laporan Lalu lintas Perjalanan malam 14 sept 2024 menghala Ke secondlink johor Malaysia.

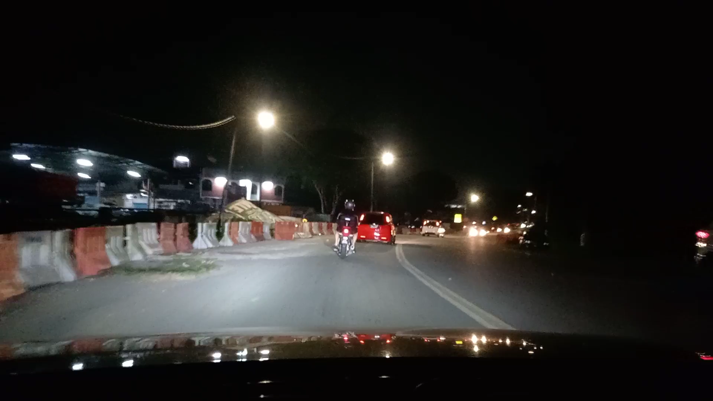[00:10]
Bersama saya sekali lagi Henry Paling Channel. Cuaca pada malam ini dalam keadaan baik, 30 darjah Celsius. Jam sekarang menunjukkan 7.51 malam. Seperti biasa, kita melalui jalan yang sama, akan tetapi kali ini bersi malam.
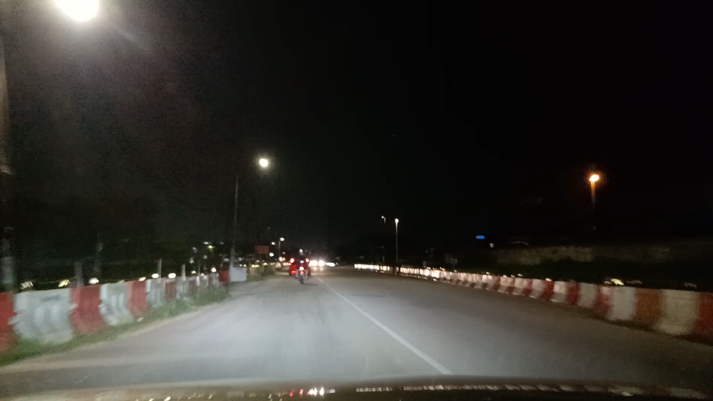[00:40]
Kita akan menghala ke Sekunding Johor Bahru, Malaysia. Setakat ni daripada Pekan Gelang Patah menuju ke Sekunding, arus lalu lintas dalam keadaan yang lengang.
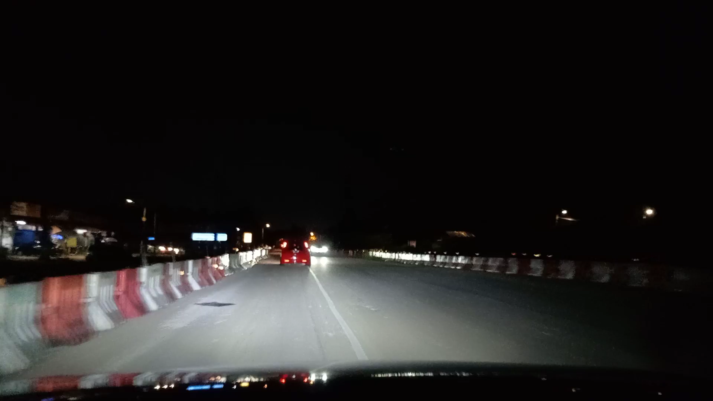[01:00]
Tidaklah banyak sangat kenderaan melalui jalan ini setakat ini. Walau bagaimanapun, kita akan teruskan rutin harian kita menerokai jalan ini di waktu malam.
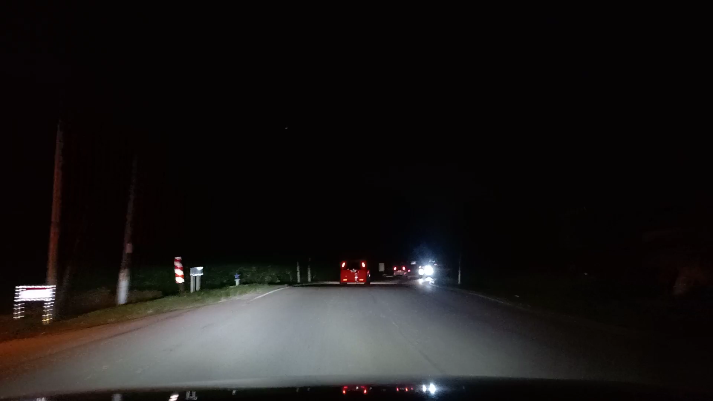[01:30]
Ada sedikit kebasahan, kemungkinan ada paip bocor sebab hari ini tak ada hujan. Cuma cuaca hari ini agak lembap sedikit lah.
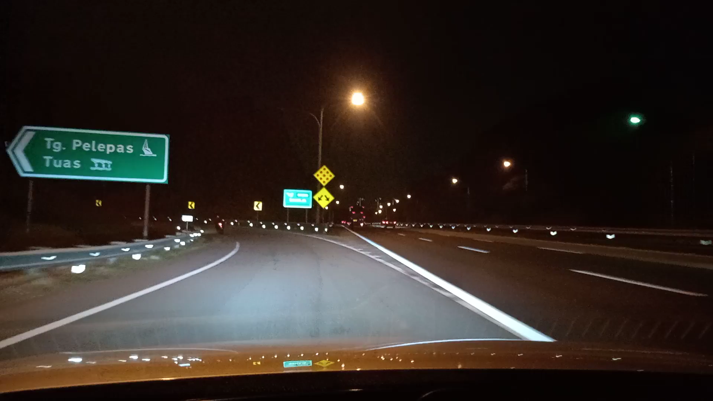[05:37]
Okay, kita dah sampai di Lebuh Raya Second Link Johor Bahru Malaysia.
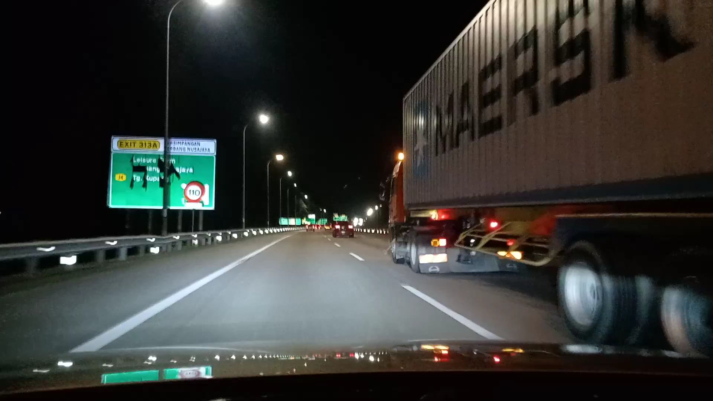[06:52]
Lori trailer agak banyak hari ini, hari Jumaat.